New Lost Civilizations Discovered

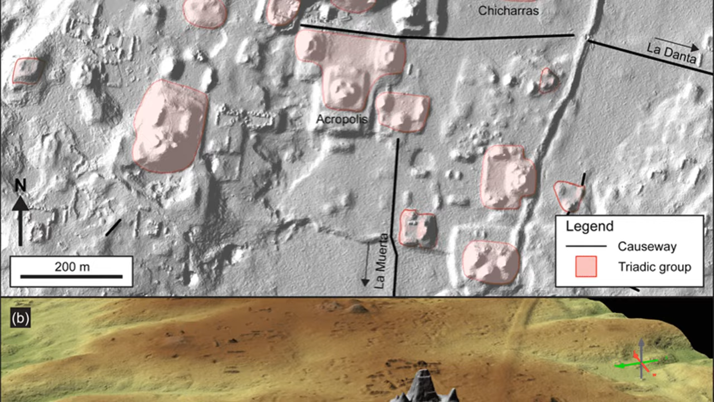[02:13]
One thing that stands out particularly is when you look for orientation,
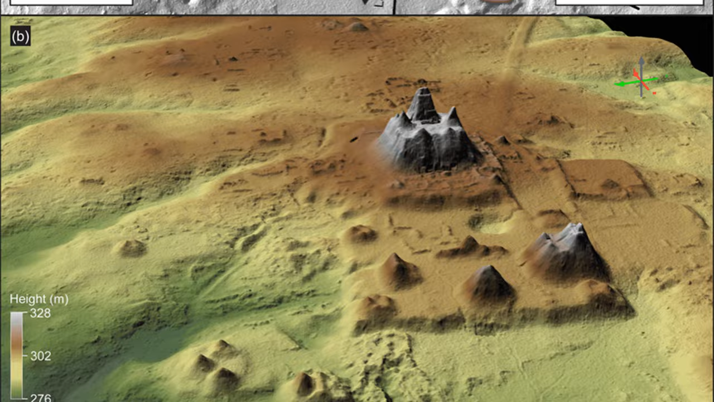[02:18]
you see they are all, without exception, clockwise oriented.
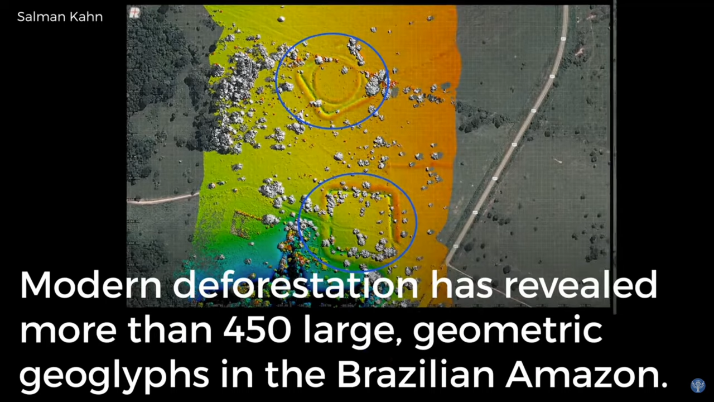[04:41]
And by the way, the Amazon rainforest is, there's deforestation. Of course, deforestation is not good.
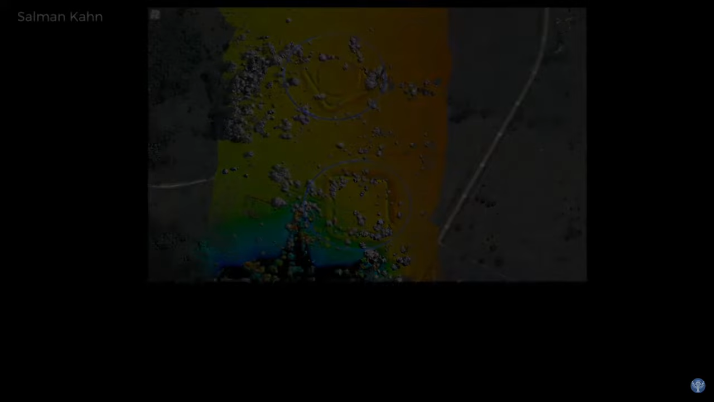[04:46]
But what we discover is these kinds of things in the Amazon rainforest.